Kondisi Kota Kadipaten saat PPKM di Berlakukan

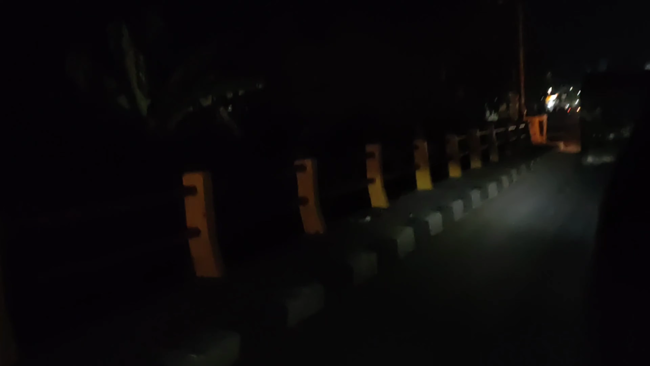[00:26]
Kadipaten saat PPKM Hari ke-11 Ini hari
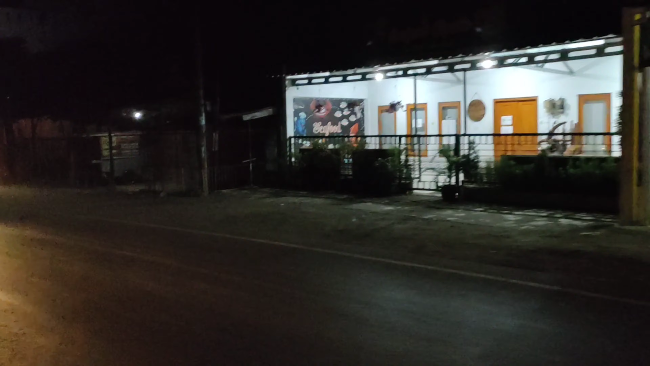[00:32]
ke-11 ya Nah ini lihat sudah pada tutup rumah makannya Dan pedagang-pedagang pinggir jalan pun sudah banyak yang tutup
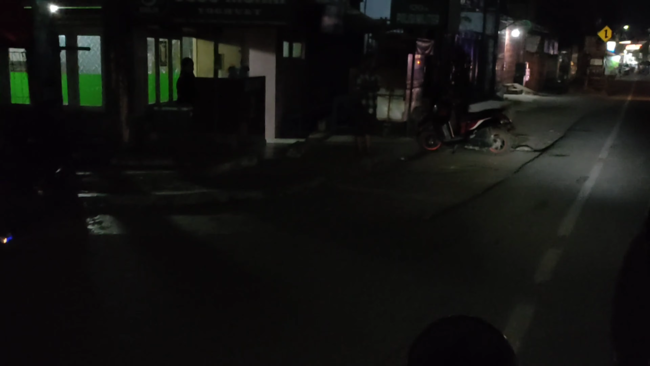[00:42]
Saya malam ini berangkat atau mulai pengambilan video jam 8 lebih 15 Nah disini masih ada yang buka
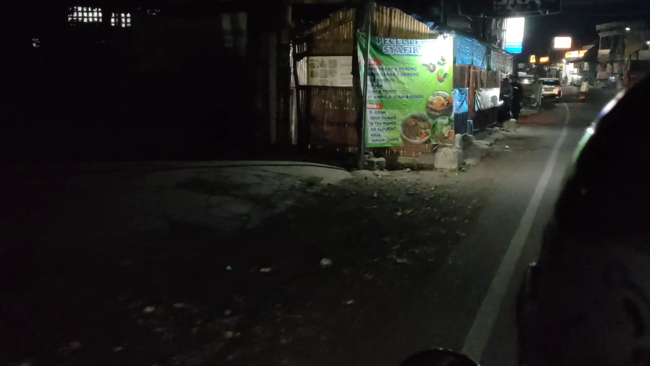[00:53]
Sebagian ya Karena mereka juga ingin mencari uang lebih Karena mereka buka jam 6 Diharuskan tutup jam 8 Jadi mereka belum dapat uang Nah ini roket chicken Kedai Tentin Ini chicken montok Dim sum dan
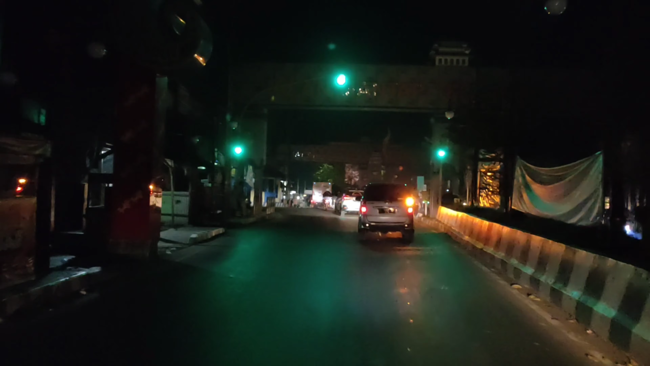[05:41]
kadipaten Nah bagaimana kondisi di pasar balong kadipaten
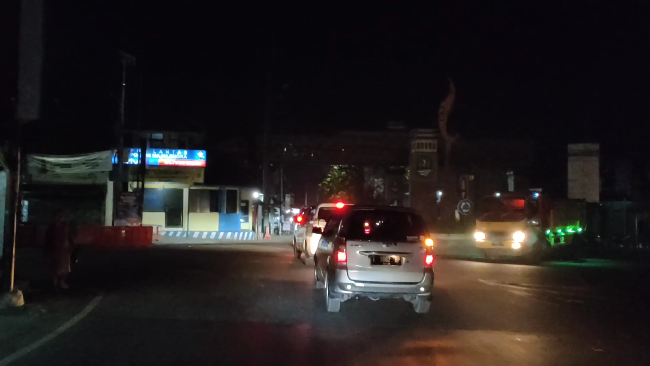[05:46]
nih Ini yang mau arah ke basobandara Atau ini
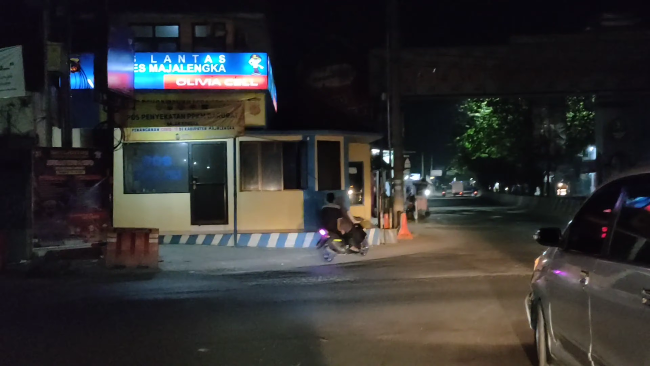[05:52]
nanti ke perempatan Kalau belok ke kiri kita langsung menuju jalan tol ya Nah disini juga sudah pada sepi ya Pedagang-pedagang di pinggir jalan sudah tutup Sudah pada pulang
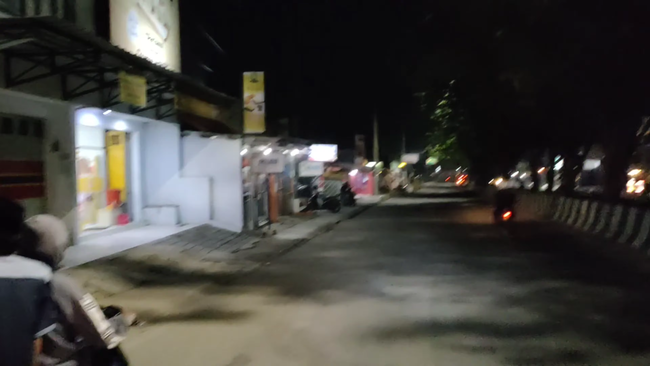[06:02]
Nah ini counter sudah tutup juga Nah
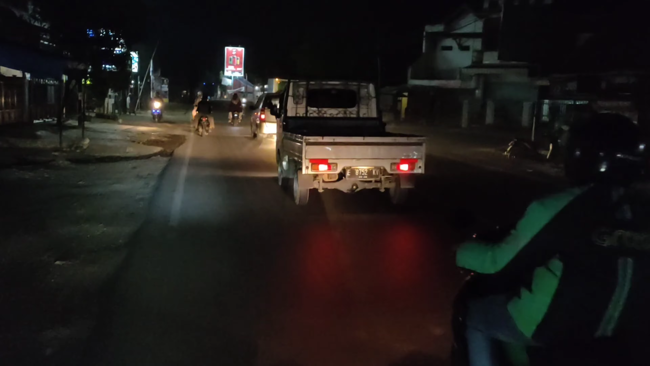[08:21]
Ini di depan telkom Kadipaten Kita menuju Pulang Ke arah Jatiwangi ya Nah ini Baso Sudah tutup juga Bubur Sudah tutup Nah ini kita di Jembatan Ciputis
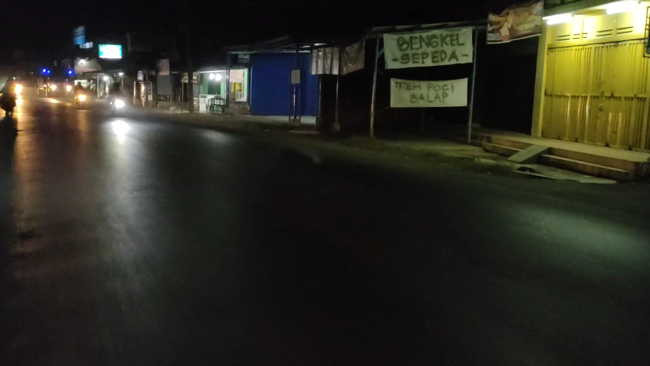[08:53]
Nah disini ada Rumah makan Berjejer ya Ini